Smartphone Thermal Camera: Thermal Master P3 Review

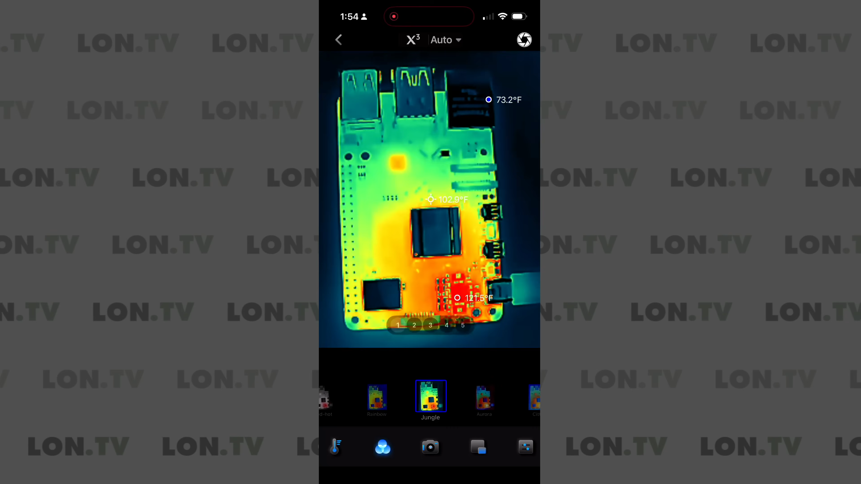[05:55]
And as you can see here,
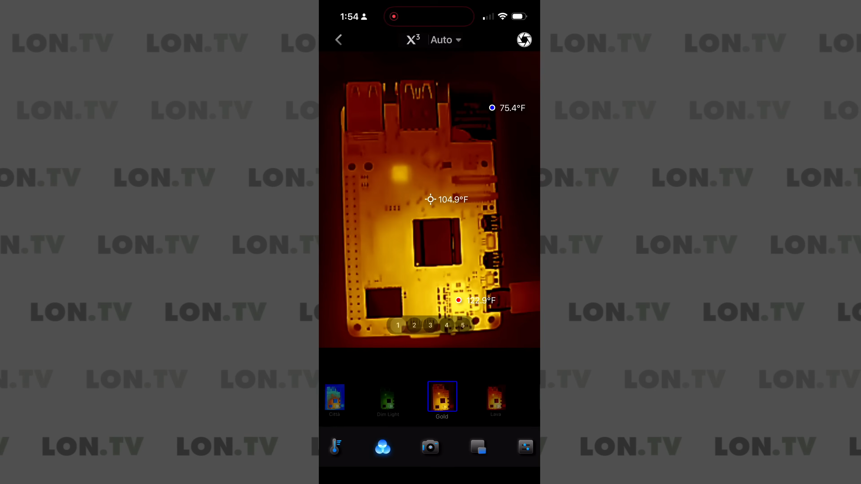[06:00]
you've got a bunch of different color schemes that you can bring to bear on your particular project.
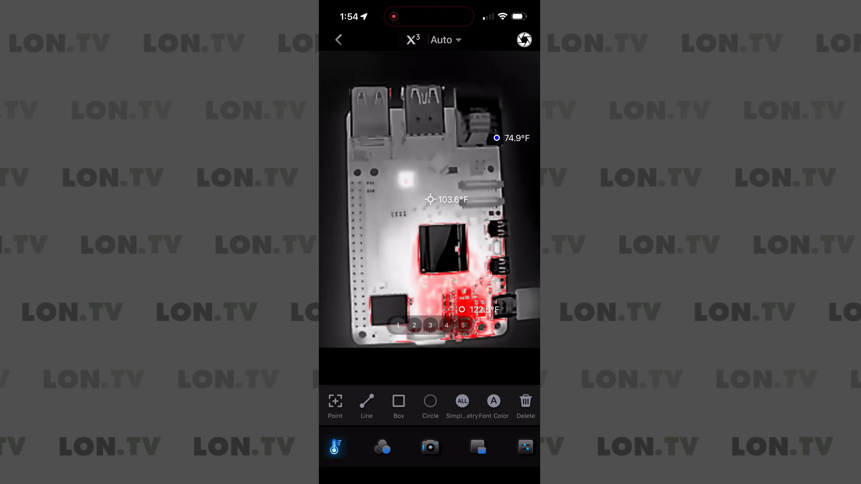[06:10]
On screen: spot 103.6°F, min 74.9°F
One other useful thing here is that you can draw circles,
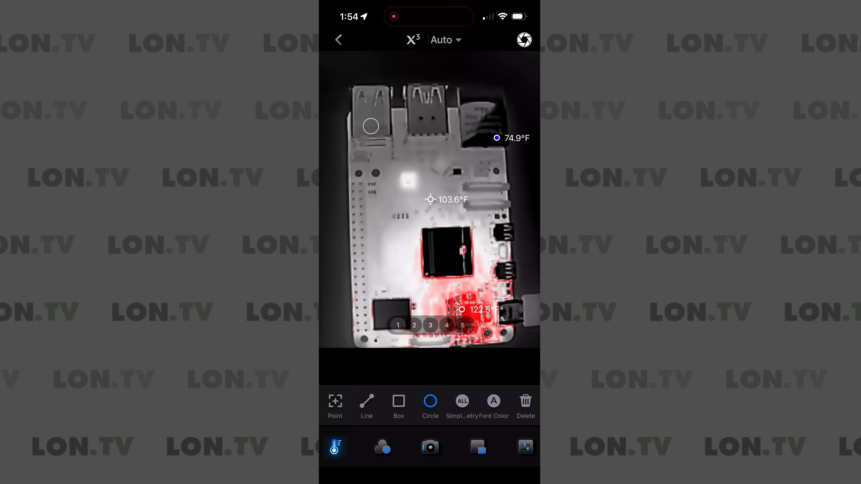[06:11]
for example, or different shapes,
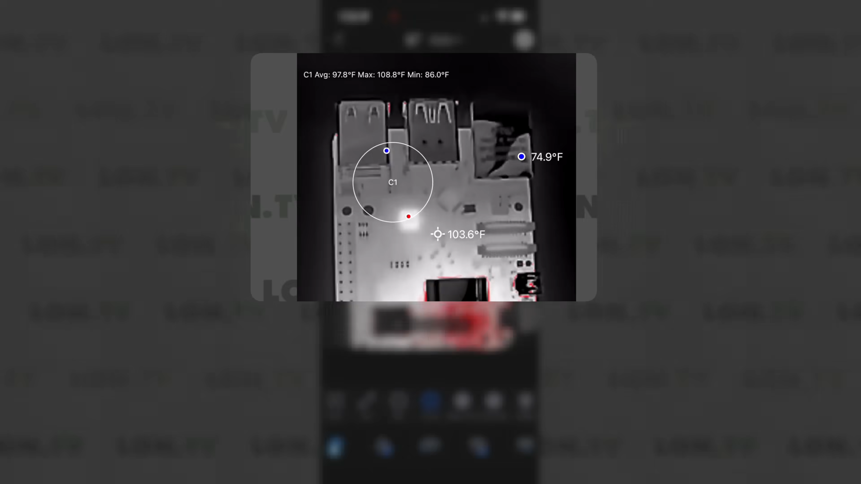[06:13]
On screen: max 108.8°F
and then look within that shape for a temperature range.
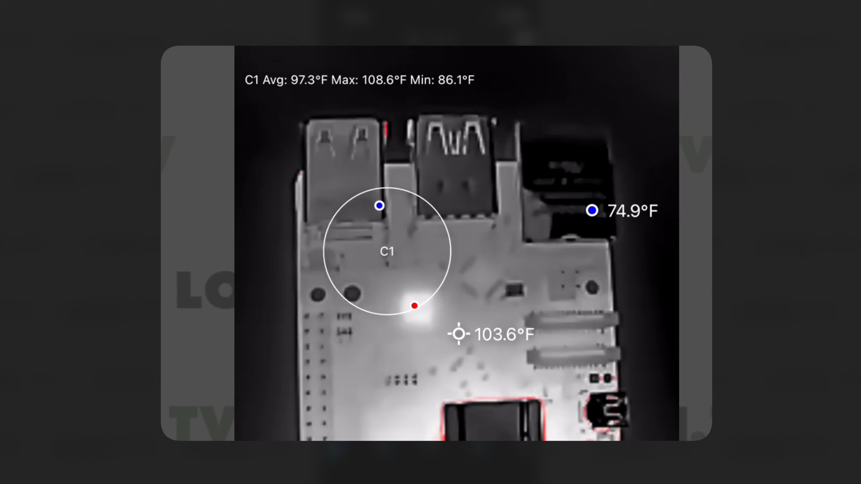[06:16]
On screen: spot 103.6°F, max 108.6°F
So for example, I can put a circle there and a box here.
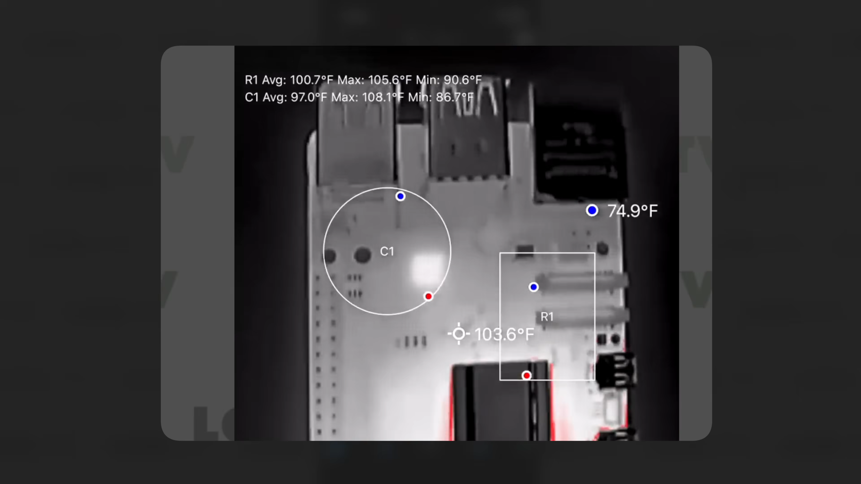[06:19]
On screen: spot 103.6°F
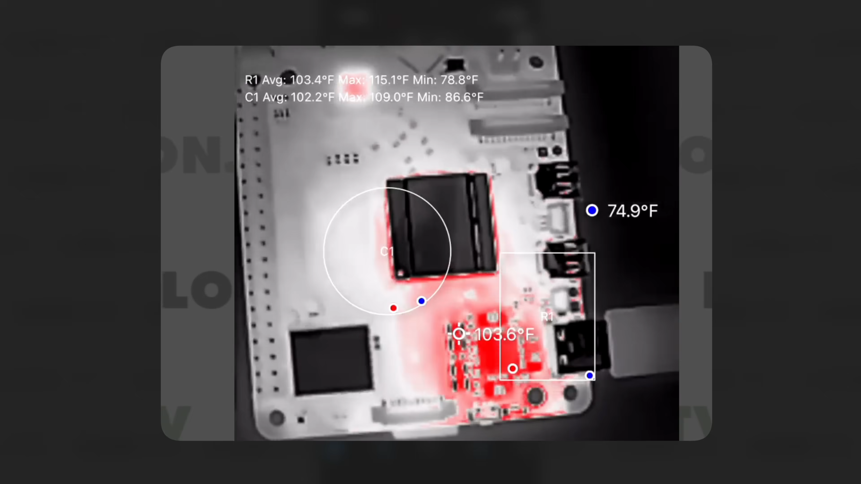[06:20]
And what it will do is it will give us the temperature range within that selection.
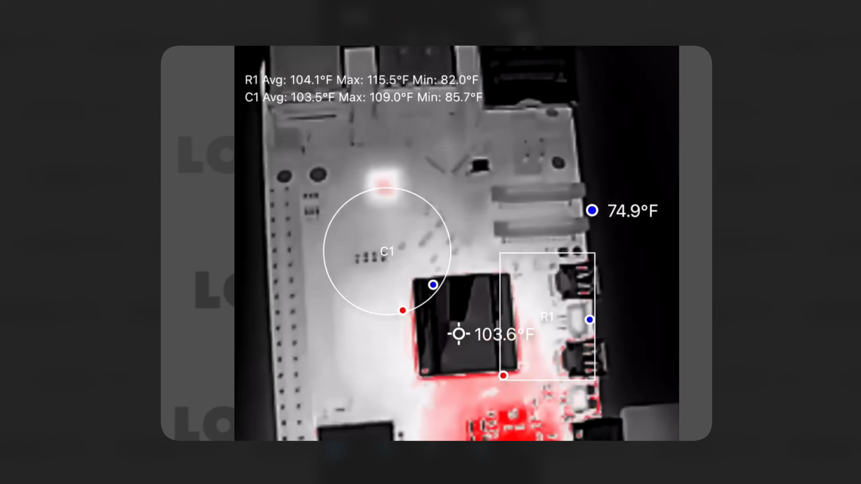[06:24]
On screen: spot 103.6°F
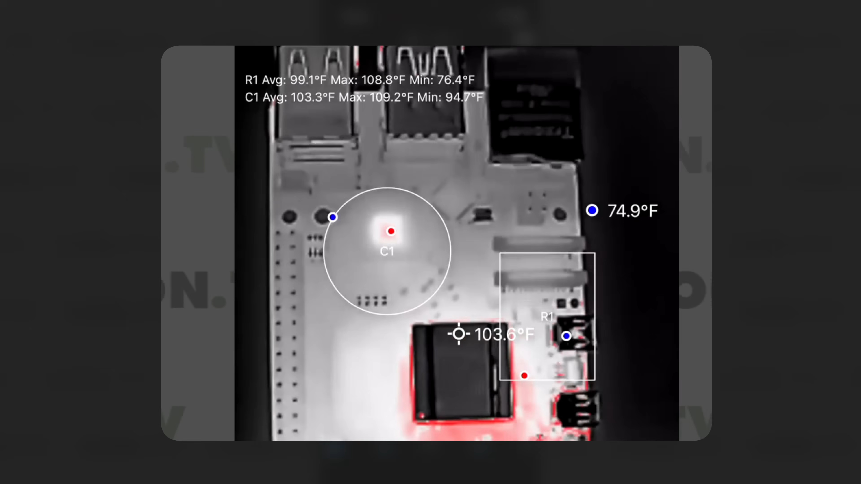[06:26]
On screen: spot 103.6°F
So if you have your phone locked down and you want to look at two different temperature ranges on something that you're looking at,
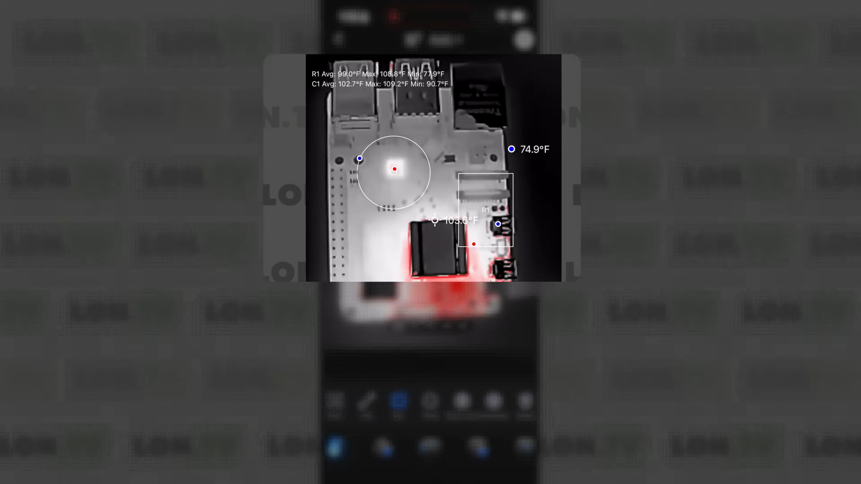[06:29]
you have the ability to do that.
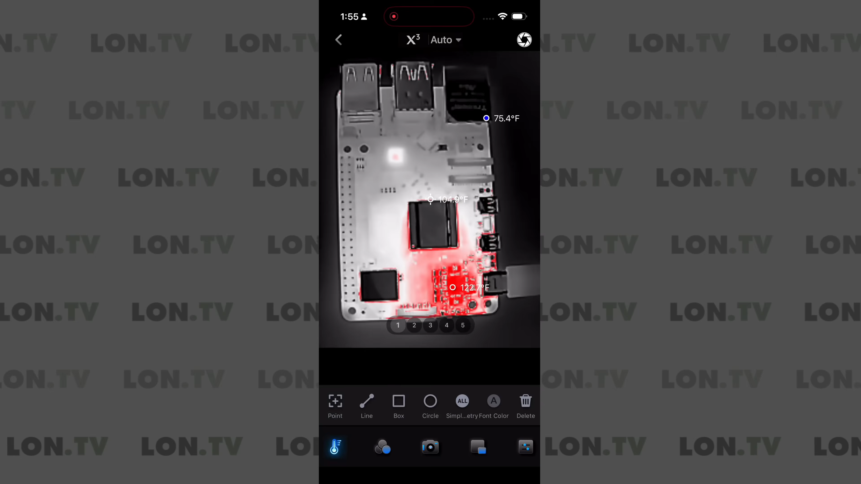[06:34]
So lots of nice little features here that you can use for your analysis.
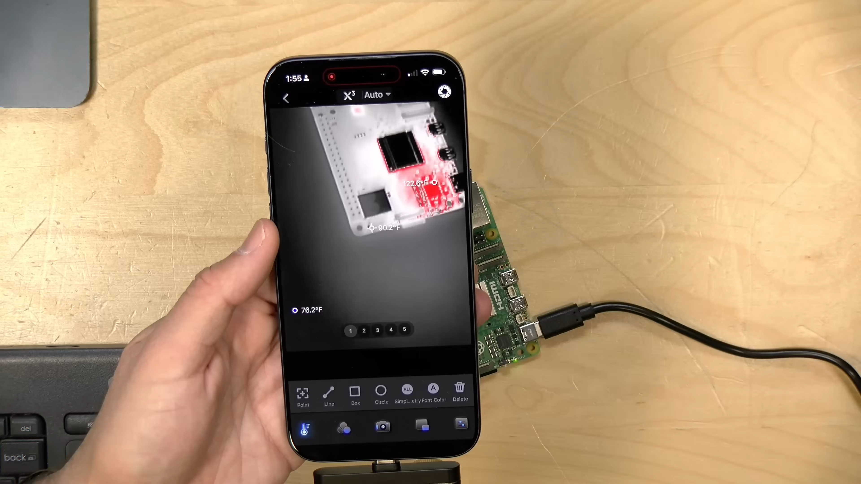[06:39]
Again, this is a lower end kind of device, even though it is a bit pricey, but it does give you some features that you might see on something that costs a lot more kind of in a dedicated thermal camera situation.
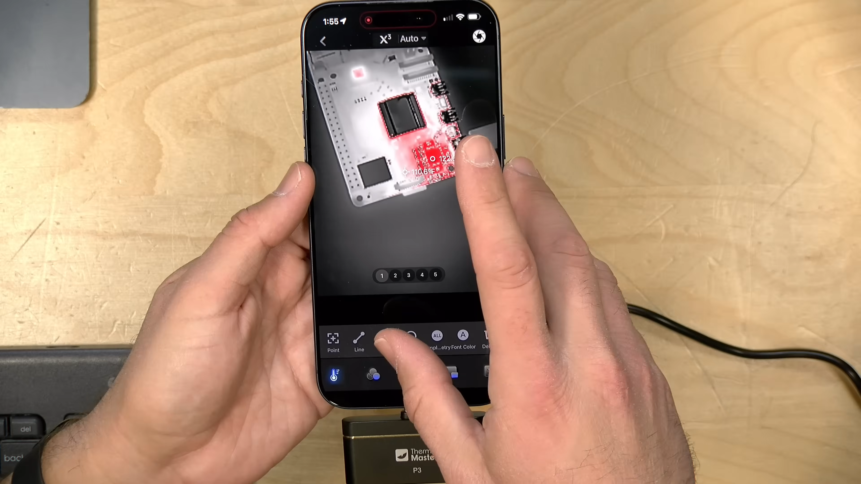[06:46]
Now, I find this most useful for finding hotspots on an electrical panel or looking at your Raspberry Pi, for example.